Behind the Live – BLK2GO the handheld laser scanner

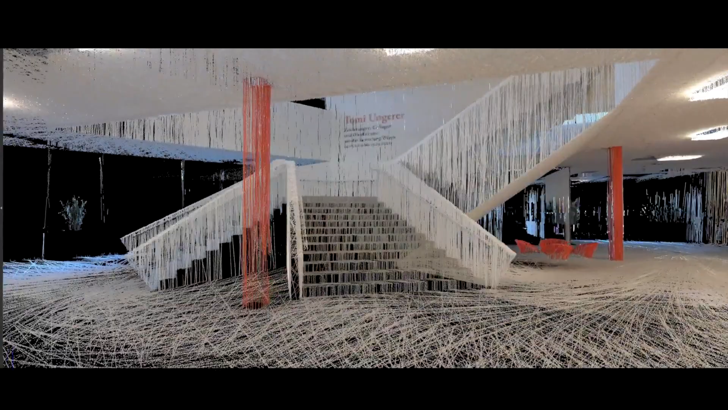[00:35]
But the key here is really the speed I think, you know,
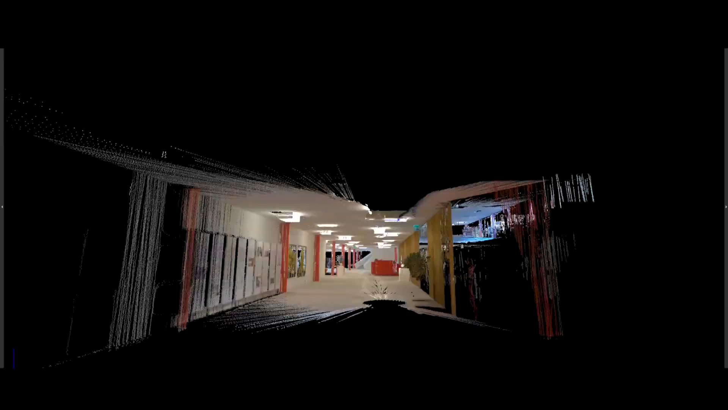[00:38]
where you can capture geometry, you can go through a construction site,
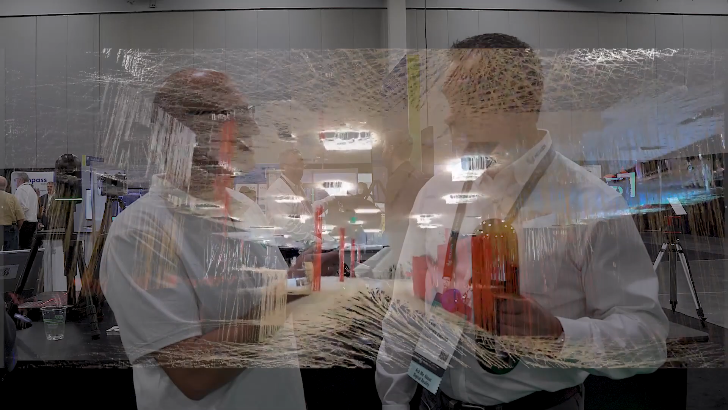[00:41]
you can get floor plans, you can get cross sections really quickly.
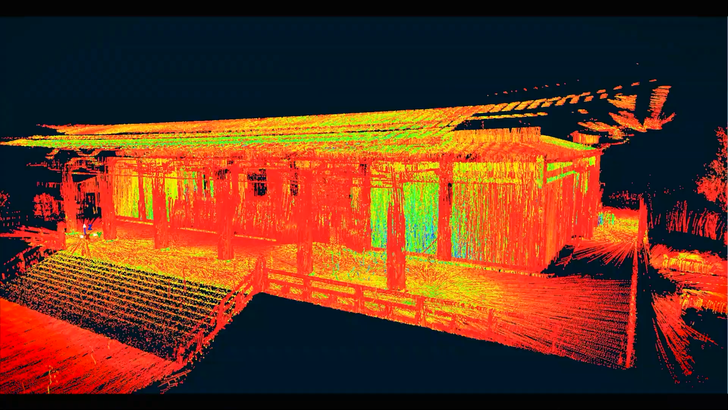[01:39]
Floor plans, elevation views, RCPs are big for the BLK2Go.
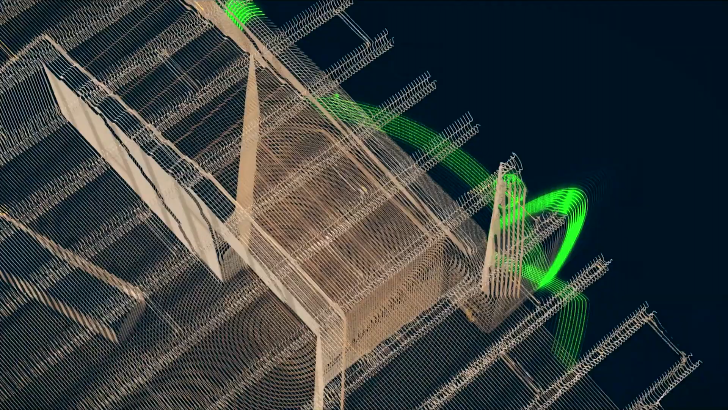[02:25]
You set it back down on that stand and shut down.
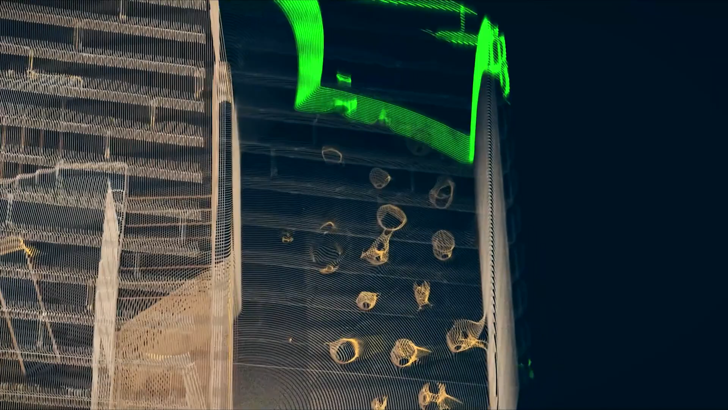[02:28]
And the cool thing is I think is the app that, you know, accompanies the scanner where you can monitor the battery life.
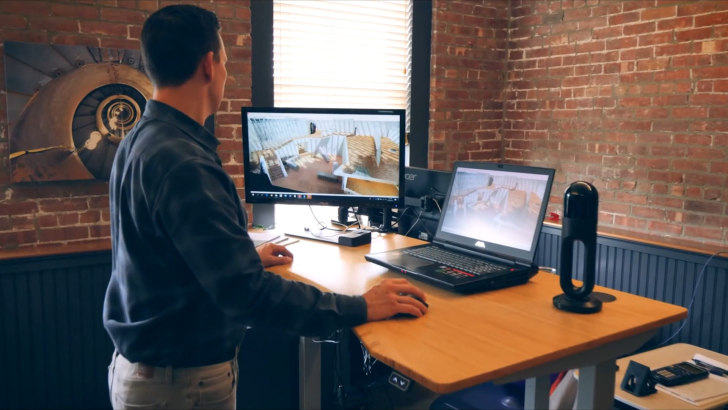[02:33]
You can monitor different things.
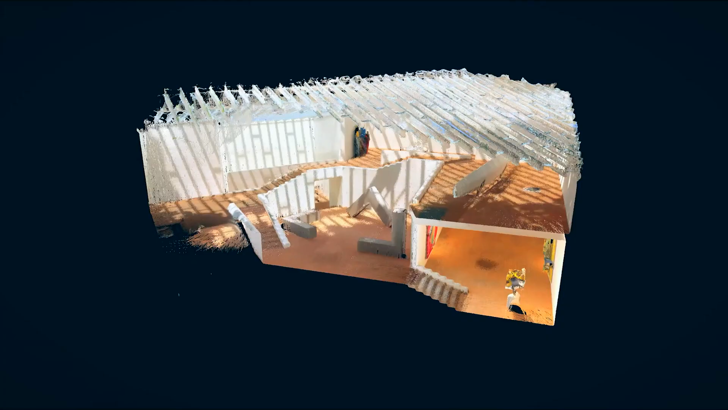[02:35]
You can visualize the point cloud as you're going through it and QC it. It's just a great experience. You don't have, you know, different battery systems or cords hanging off this thing.